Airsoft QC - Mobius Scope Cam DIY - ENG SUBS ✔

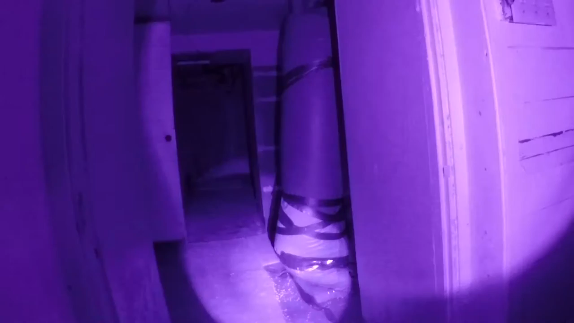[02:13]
vous allez pouvoir concentrer votre lumière à une place, ou l'élargir un petit peu plus. C'est quand même assez pratique.